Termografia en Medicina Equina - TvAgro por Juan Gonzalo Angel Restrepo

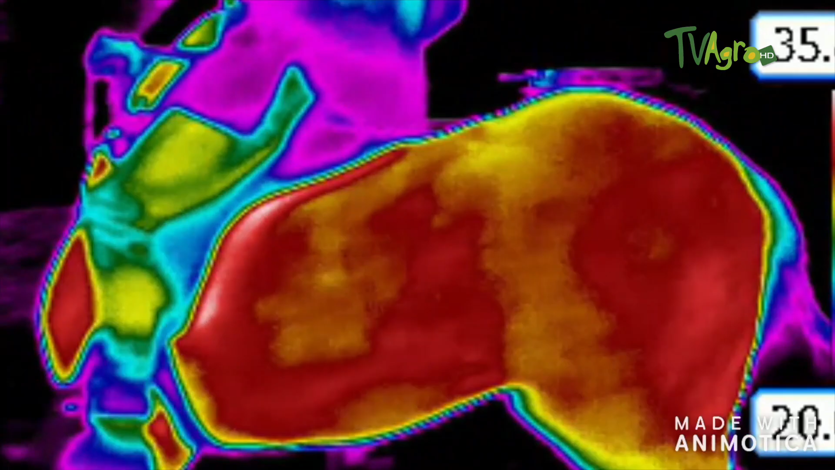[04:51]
Entonces, generalmente cuando realizamos apoyos a la mano derecha, por ejemplo,
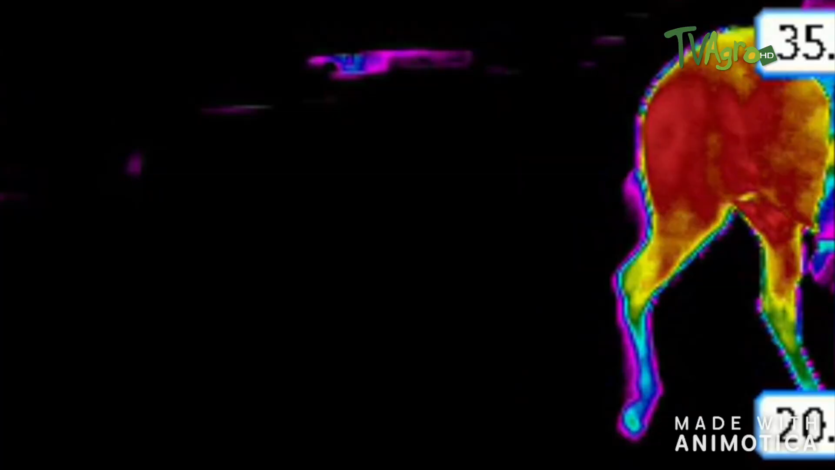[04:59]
vamos a encontrar un aumento en la temperatura de los músculos de la región derecha.
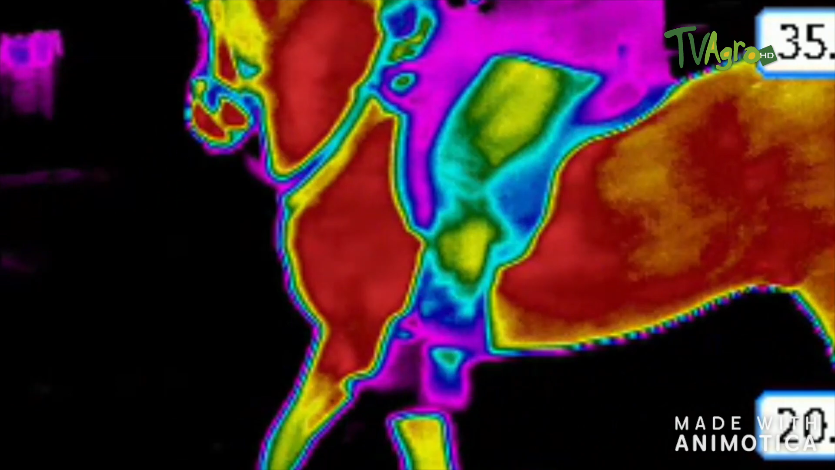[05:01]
Cuando realizamos giros, digamos,
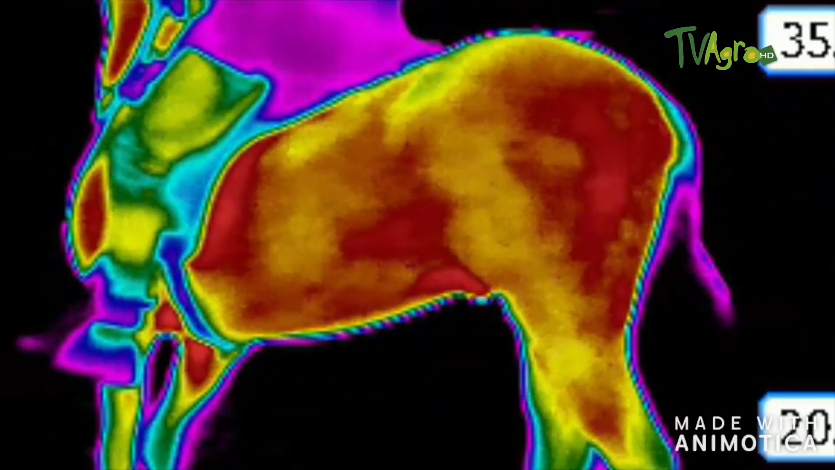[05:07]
a mano izquierda,
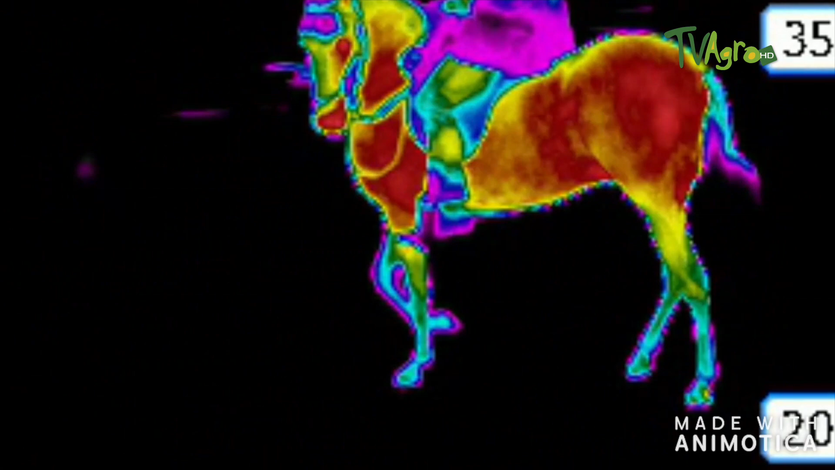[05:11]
vamos a encontrar un aumento en la temperatura de los grupos musculares justamente de la región izquierda.
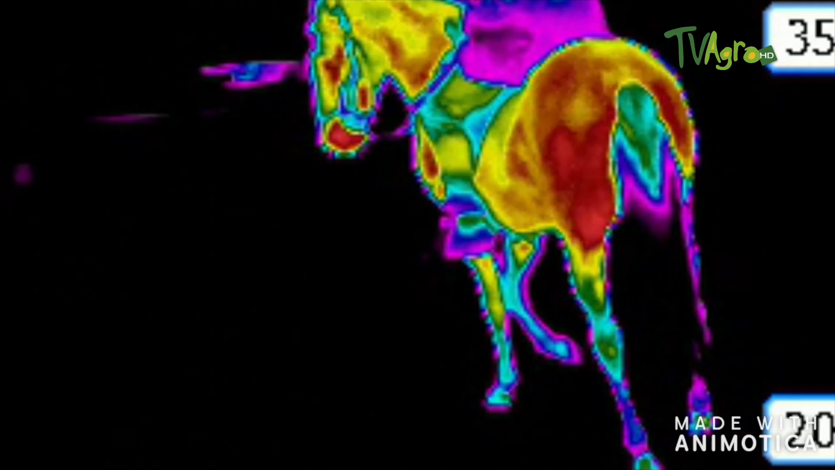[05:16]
Ahora, cuando tenemos el caballo haciendo movimientos más veloces, lógicamente la producción de calor tiene que aumentar.
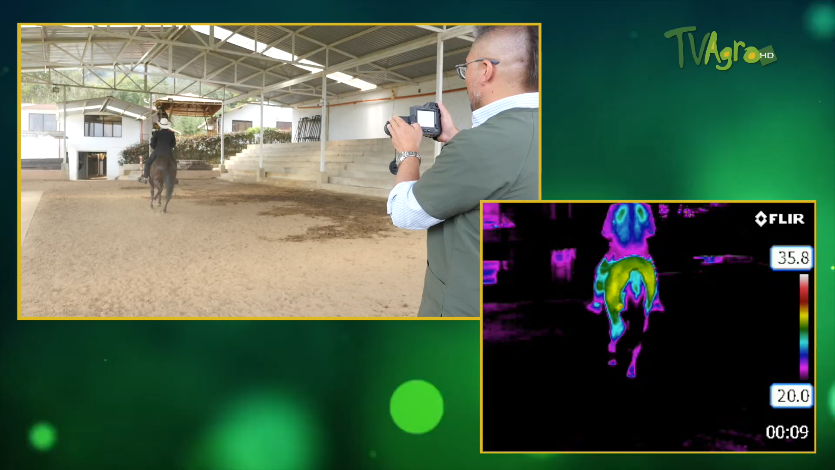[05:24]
En la medida en que el caballo realiza un ejercicio más extenuante,
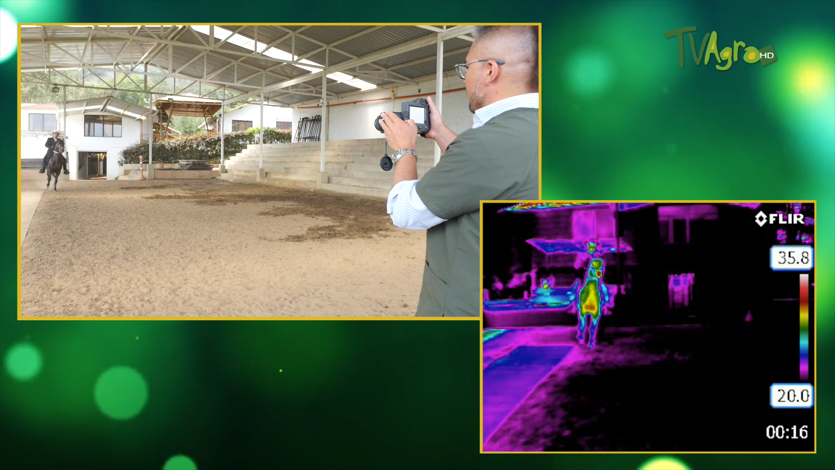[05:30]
esa producción de calor aumenta y de la misma manera vamos a hacer la evaluación de los grupos musculares que están trabajando más. Entonces, cuando vemos el caballo desde atrás,
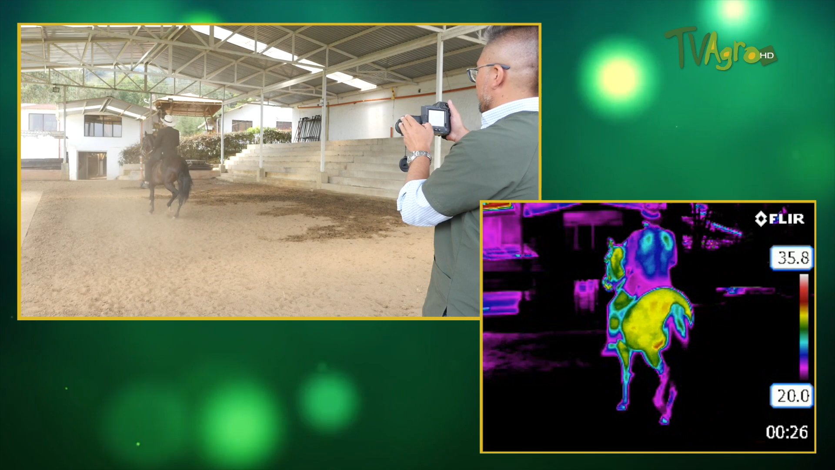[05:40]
lo que logramos observar es que la región glútea,
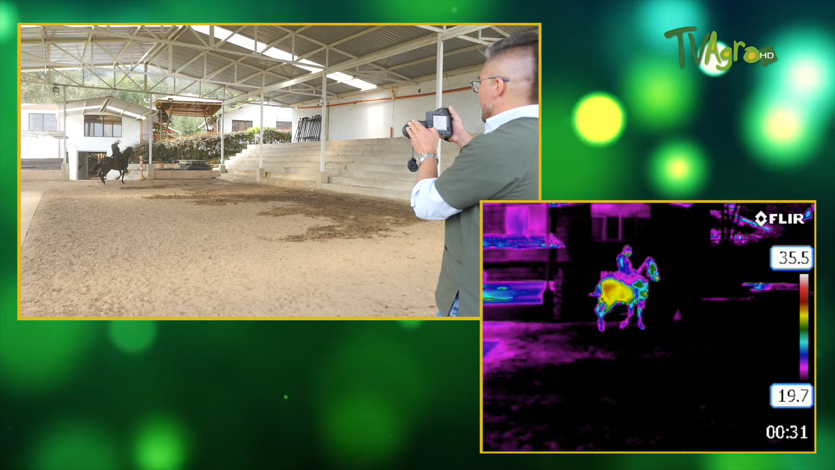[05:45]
la región del semimembranoso,
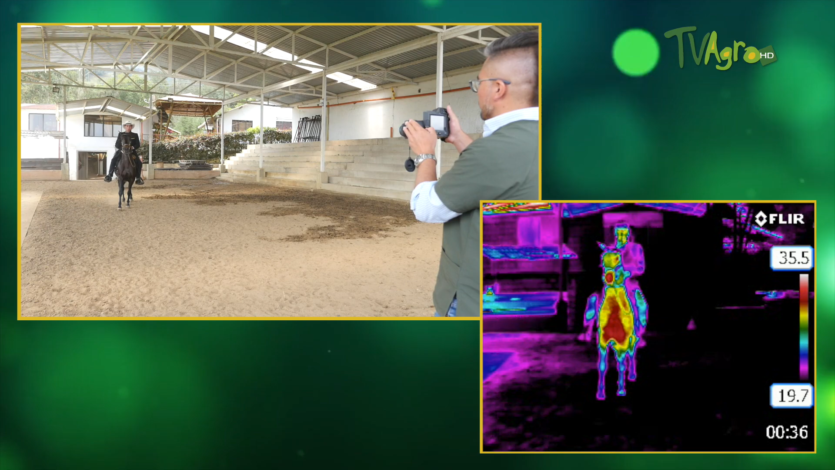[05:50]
músculo semitendinoso actúan bastante y cuando vemos el caballo de frente, obviamente lo que observamos es que la región pectoral,
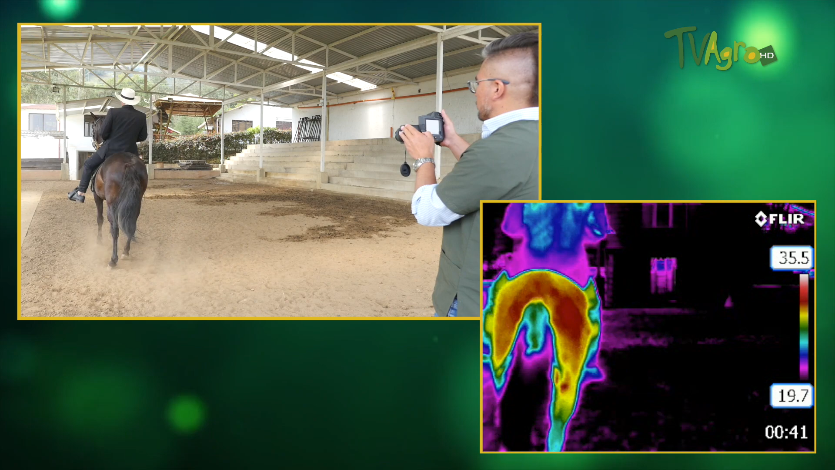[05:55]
la región del músculo brachiocefálico se activa bastante,
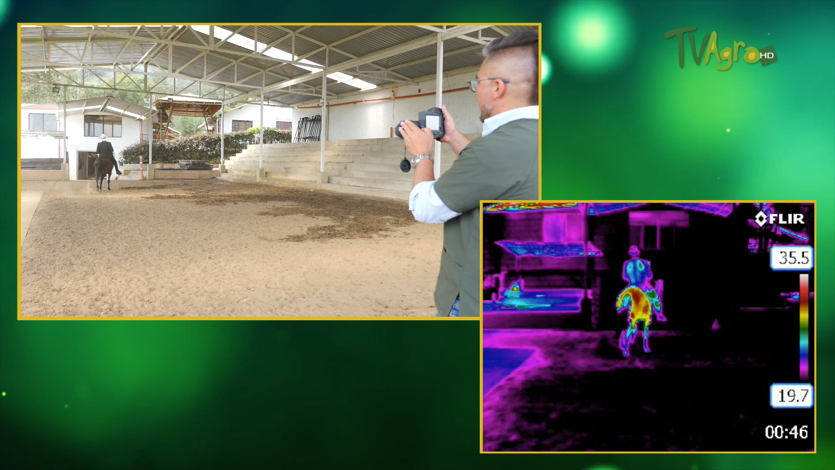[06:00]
evoca bastante calor. A nivel del cinturón escapular,
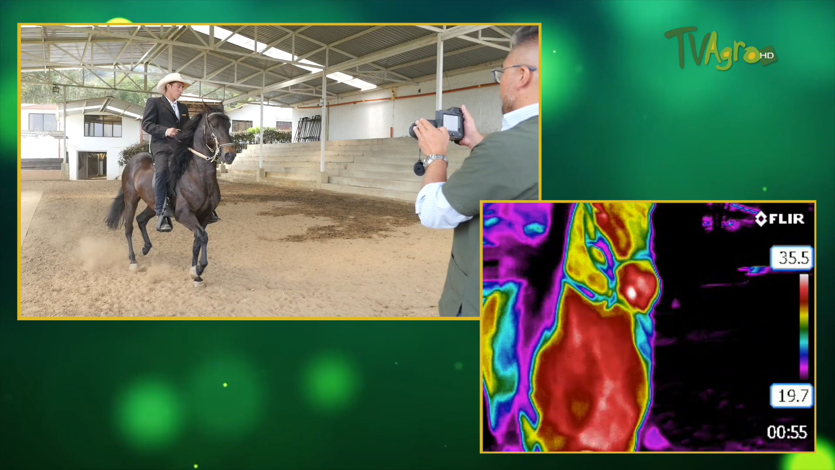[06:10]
podemos observar también un gran aumento de temperatura, eso es normal en todos los caballos.
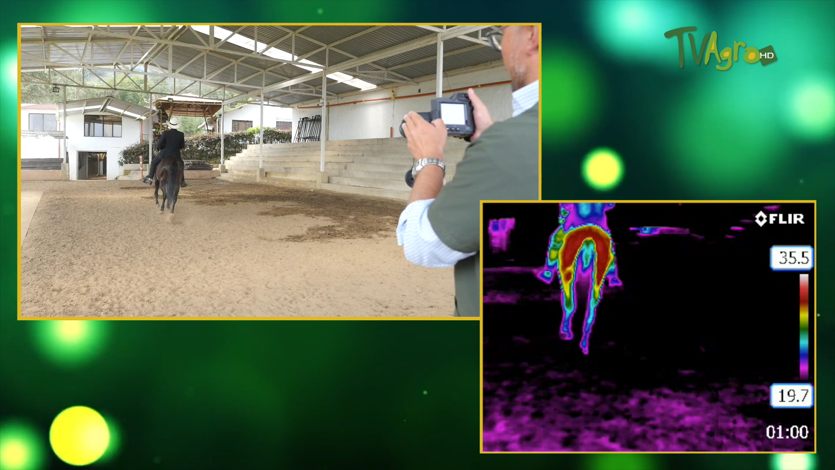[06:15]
Ahora, dependiendo también del ejercicio,